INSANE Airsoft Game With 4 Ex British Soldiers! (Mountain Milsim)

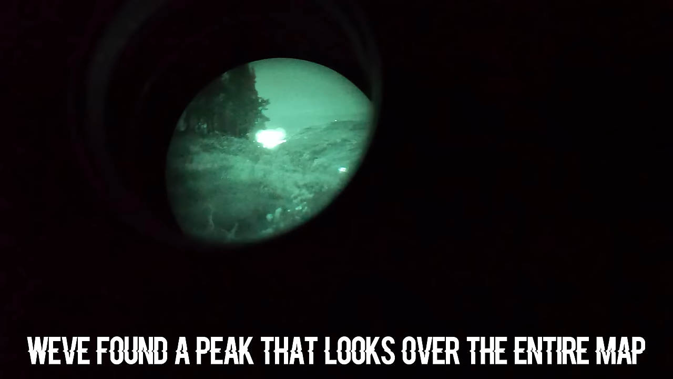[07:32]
Found a peak that looks over the entire game zone,